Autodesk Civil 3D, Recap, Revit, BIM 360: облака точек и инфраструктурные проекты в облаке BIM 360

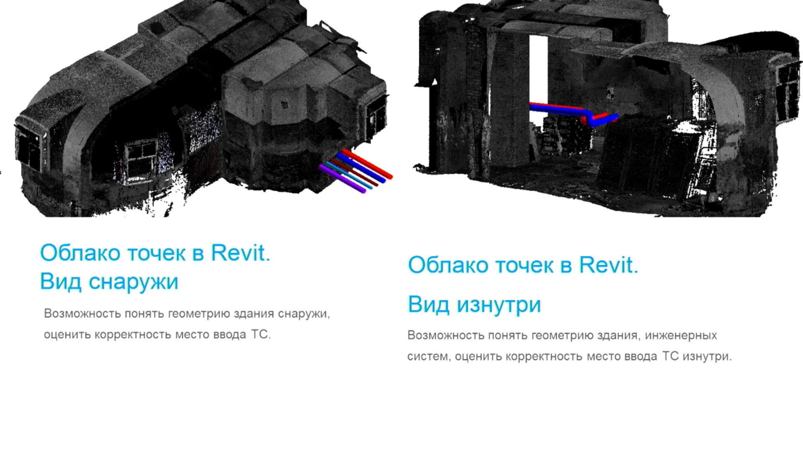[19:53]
что как теплосеть, допустим, уже зашла в здание, это внутренняя разводка идет, видно, как внутри здания она проходит, как конструкции в данном случае проектировщикам обходились.
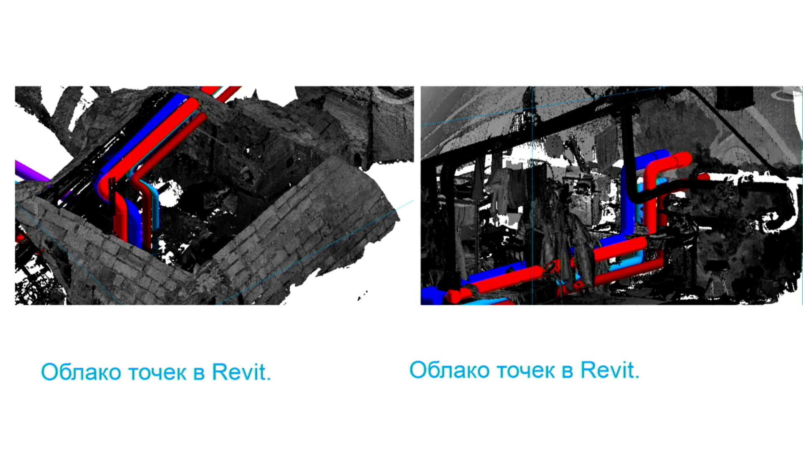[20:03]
Здесь вот при большом увеличении даже видно, что вы залезли на топительный прибор, но согласовали, ничего страшного. Дальше это немножко другие ракурсы, также прокладка трубопроводов через крепостные стены, подвалы 16 века. Не представляю возможности, как это можно было сделать, допустим, какими-то стандартными средствами измерения. Дальше задача была у нас довести
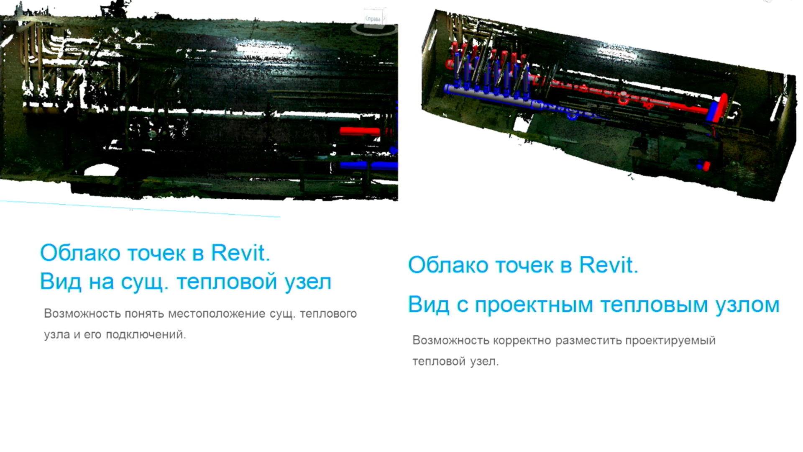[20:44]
труботеплосети до существующих тепловых пунктов и к ним уже подключить существующие врезки на внутренние системы отопления. Поэтому четко нужно было понимать, где нам ставить проектируемые узлы регулирования. Соответственно, также по лазерному сканированию видно, что вот он находит существующий узел, вот мы размещаем, соответственно, проектируемый узел на этом же месте,
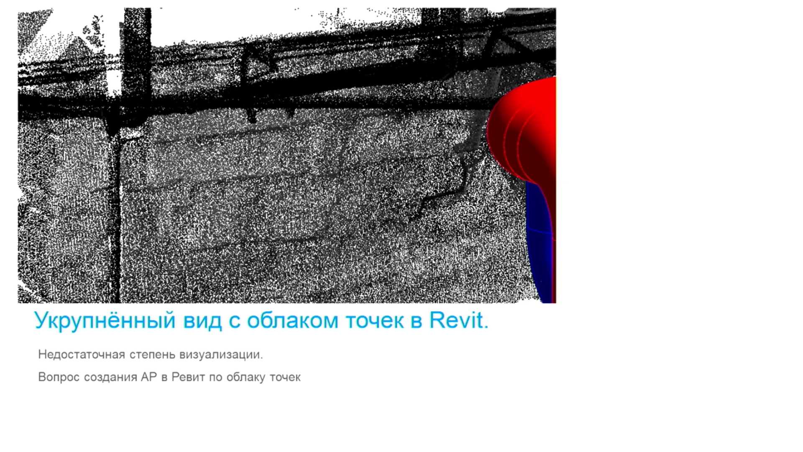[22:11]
То есть, вот, допустим, видно здесь дисперсность облаков точек, и она, конечно, сбивает с толку. Поэтому здесь опять мы возвращаемся к вопросу, который неоднократно обсуждался уже на этой конференции. Как обработать облако точек и как его сделать таким образом, чтобы были стандартные элементы Revit или еще какие-то другие, чтобы можно было, кстати, снимать планы, разрезы, чтобы визуализация была достаточная.
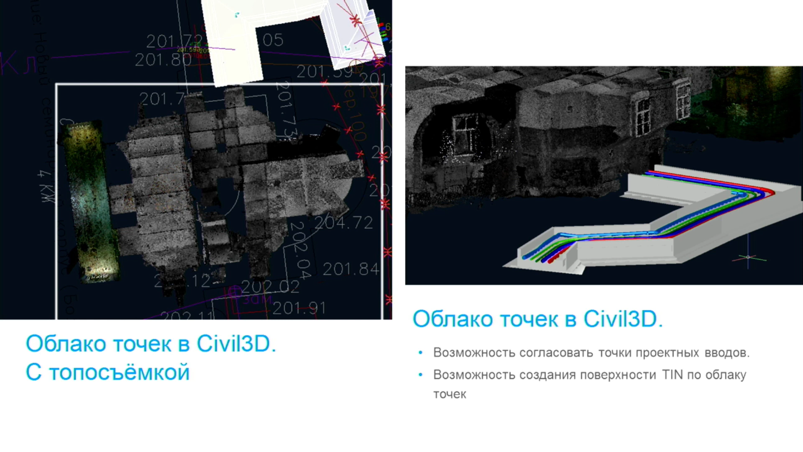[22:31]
Ну, возможно, этим займется какой-нибудь искусственный интеллект. Не знаю.
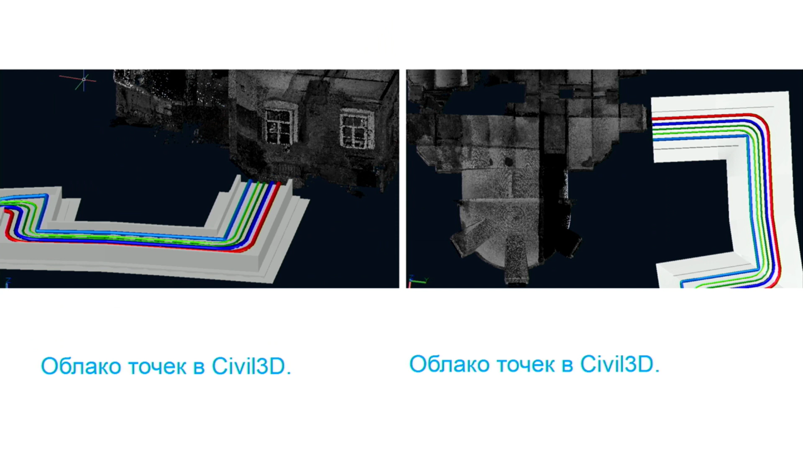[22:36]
В данном случае облако точек подгружалось также в Civil 3D. Здесь видно, вот, как моя теплосеть проектируемая, наружка уже подходит непосредственно к зданию. То есть, тоже есть возможность оценить корректность ввода. Те же самые слайды с различных ракурсов. Здесь это уже сводная модель в Nevis, куда подгружаются сети из Civil,
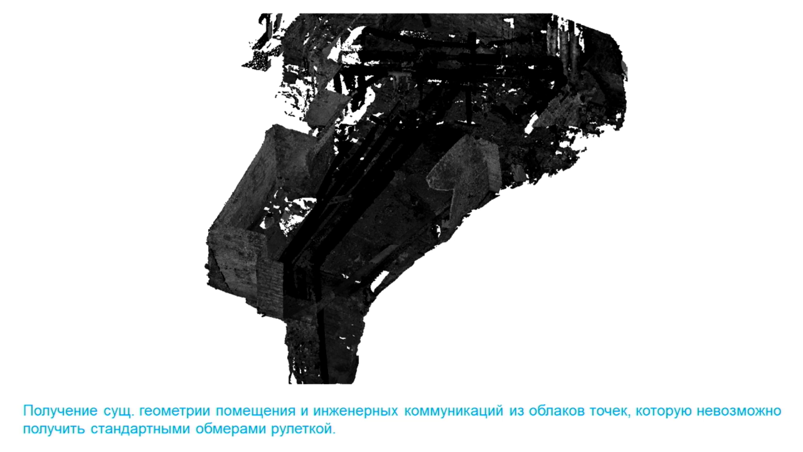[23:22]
То есть, здесь, в принципе, можно уже оценить координацию всего объекта целиком и выявить коллизии. Так, да, вот результат тестирования технологии. Однозначно на этом объекте, как вот уже упомянул я, что невозможно просто было эту геометрию, эти разваливающиеся своды, куча нагромождений, коммуникаций существующих, получить стандартным обмером рулетки.
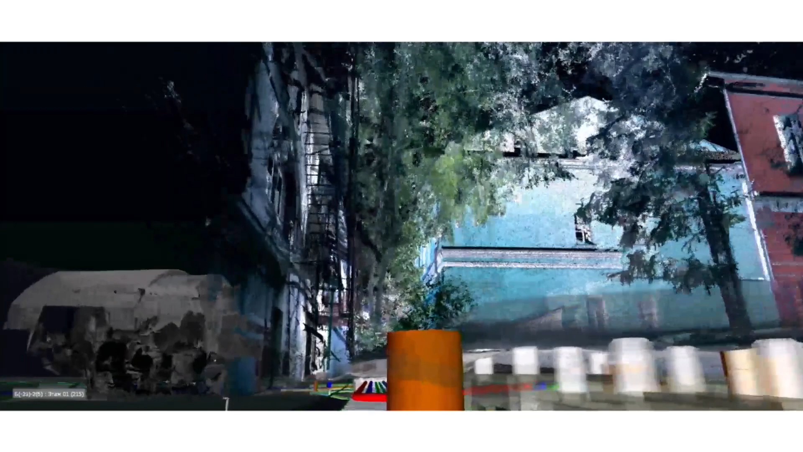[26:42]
вот таким образом выглядит облака точек от сканированных фасадов зданий и конструкции,
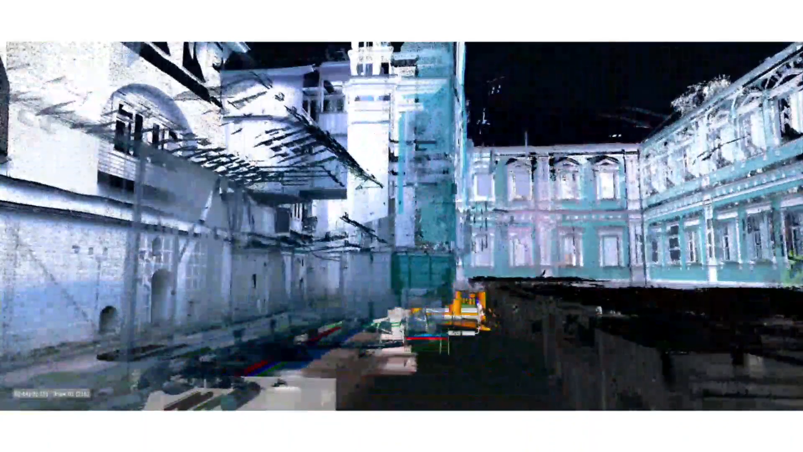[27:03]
они несут гораздо меньшую ценность с точки зрения проектирования, чем те облака точек,
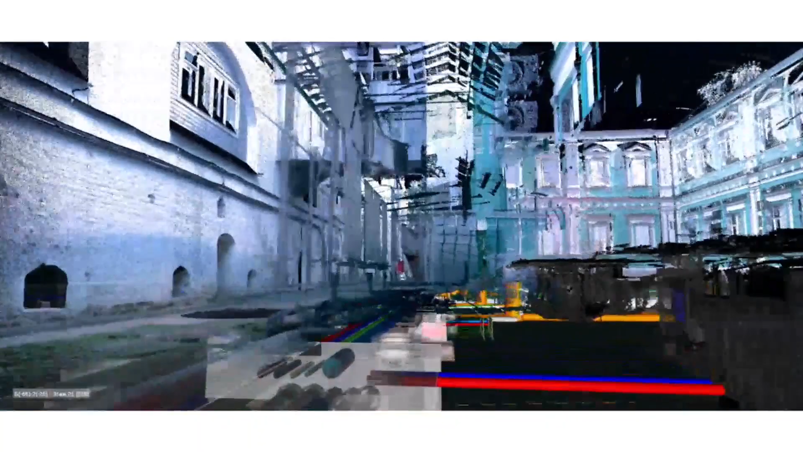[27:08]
которые гораздо менее зрелищны и выглядят такими вот черными кляксами, которые расположены на концах трубопроводов.
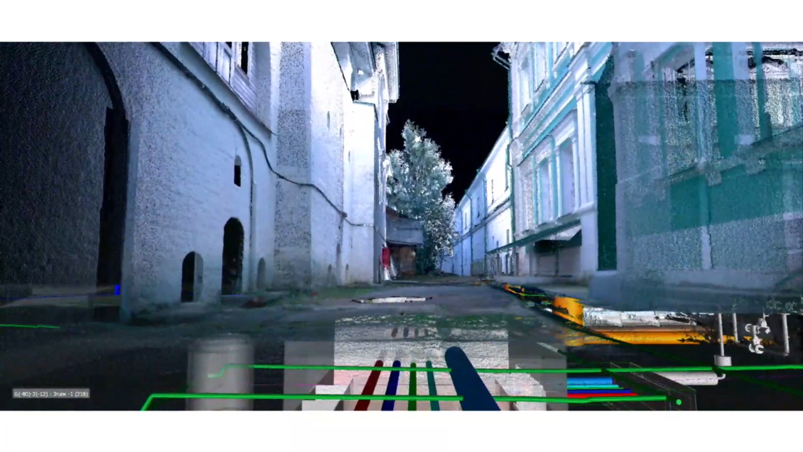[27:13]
Потому что именно эти облака точек от сканированных помещений изнутри,
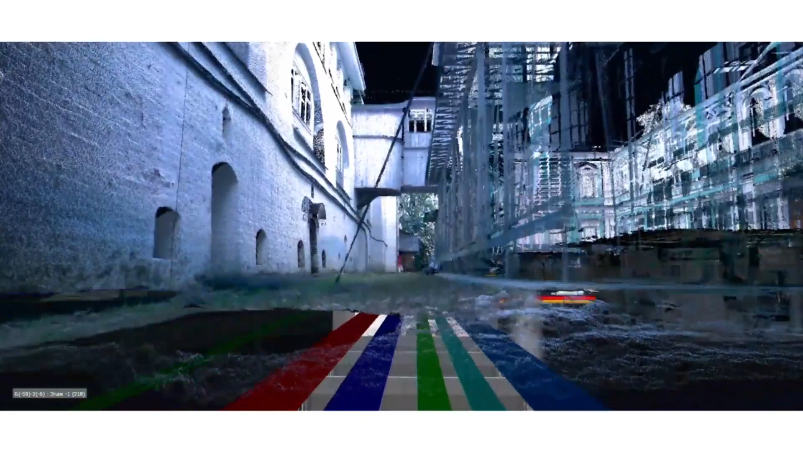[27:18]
они самую большую ценность имеют для координации. А вот это вот облака точек, полученные, наверное, больше даже в презентационных целях, для того, чтобы показать вообще возможности технологии лазерного сканирования и как-то посадить сети.
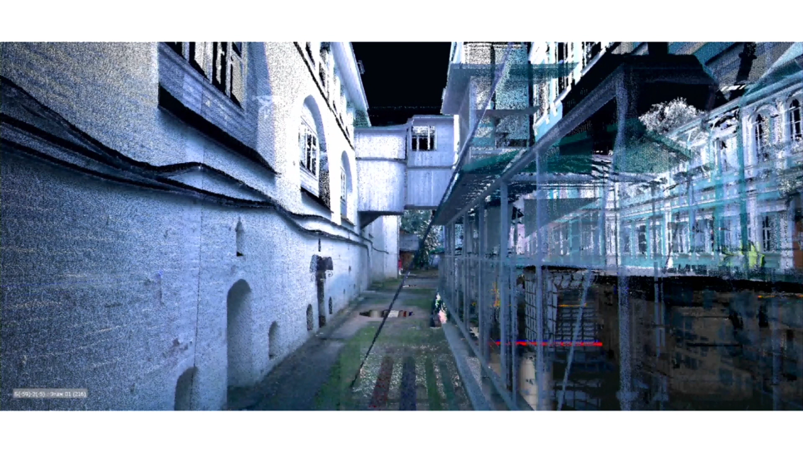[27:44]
Вот, например, в данном случае вы видите, что шесть трубопроводов запроектированы в одном канале под землей вот в таком узком проезде. Там больше развернуться-то негде, но здесь, по крайней мере, для специалиста по ПОСу того же, уже и для будущих строителей уже есть информация,